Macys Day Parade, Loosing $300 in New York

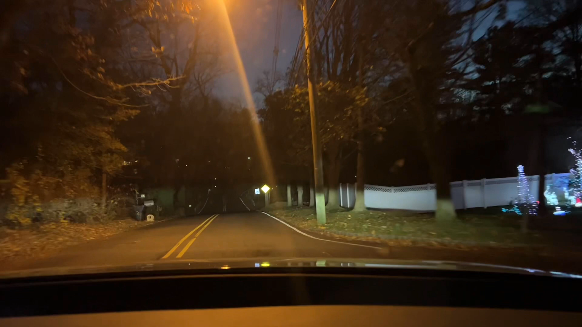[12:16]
Look at the road, and this is nothing. Like, this is where the lights and stuff are. But there's a part of the road where it's like mad dark, no lights or nothing, right?
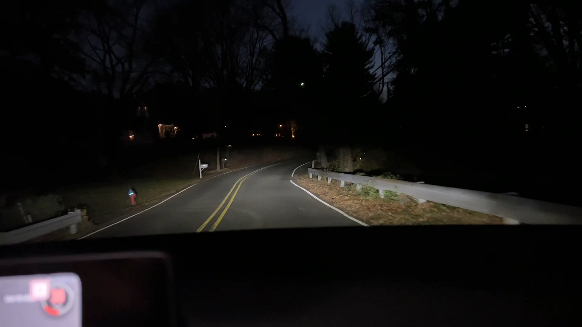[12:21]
Babe thought it was so funny to turn the freaking corner, cut off all the lights, and freaking unlock the doors and roll down the windows.
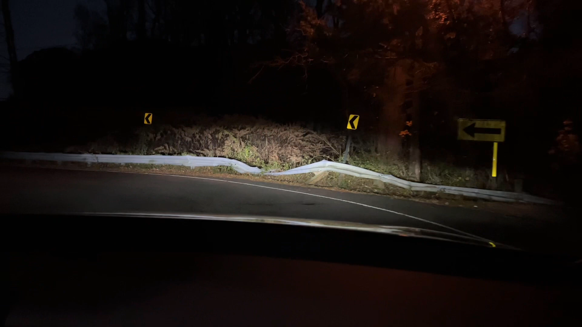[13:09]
This is a yeah. It was after this. So we turned this corner. You see where that little light is? That light wasn't there before. It wasn't even there.
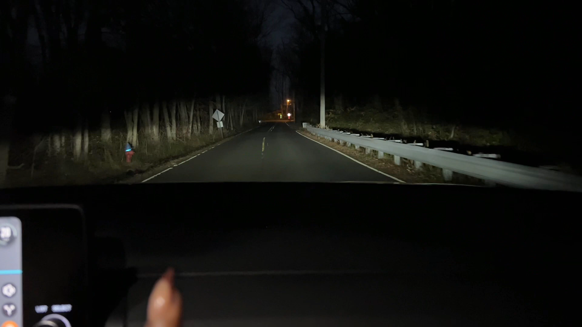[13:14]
It was pitch. That light was not. You see where that stop sign is? Oh my. No, it was right in the intersection. Just show them how it looked. This is where it was. Hold on. How you turn the light? They do not. Oh, that's the cop right there. I wanted to show how dark it is. He cut the lights. It's pitch black back here. My mom lived in the country type vibes. This is where it was, y'all.
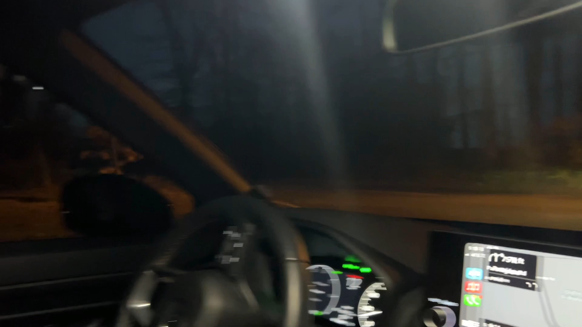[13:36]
I was so scared. Oh yeah, it was right here. Yes, right here. This is where he stopped it, right here.